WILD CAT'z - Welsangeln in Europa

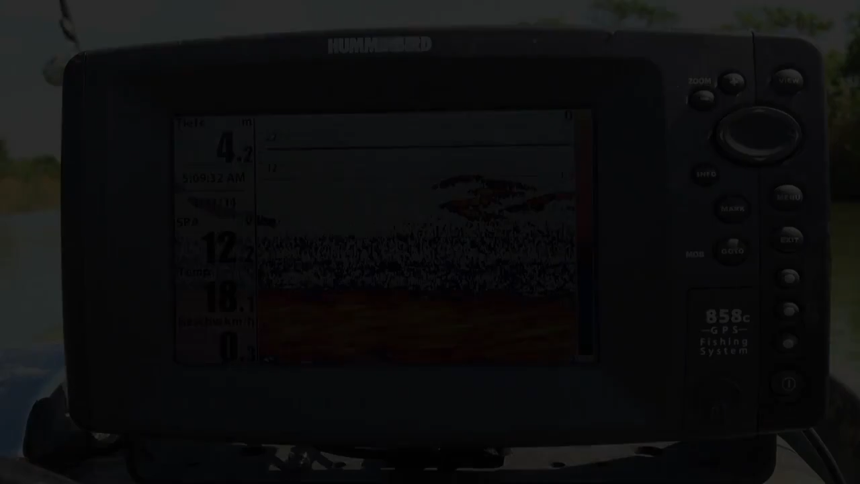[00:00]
Guck mal, wie der rumschießt. Klar, sobald Fisch sind, sah wie der Fisch. Jetzt muss doch mal in der Neid Ja, runter.
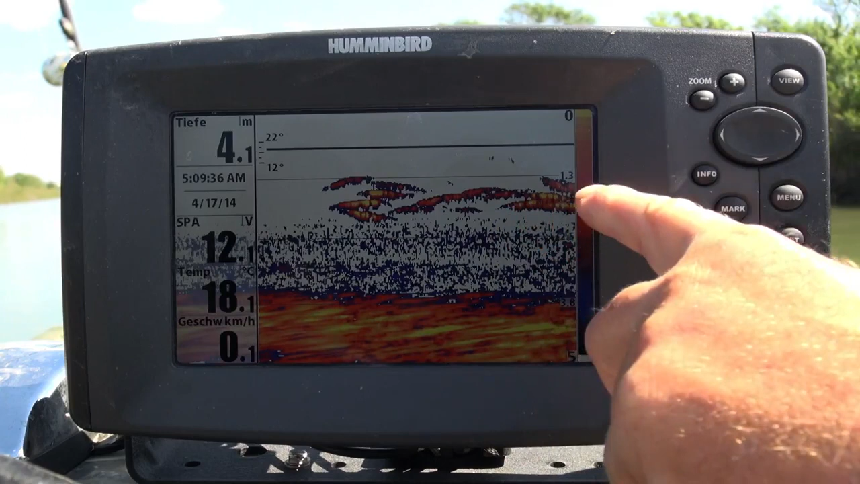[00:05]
On screen: depth 4.1 m, water 18.1°C, speed 0.1 km/h
okay, der zieht dann immer weg, wenn da Er viel zieht mehr immer kommt, weg. merkst du, wie die Karauschen Terz machen.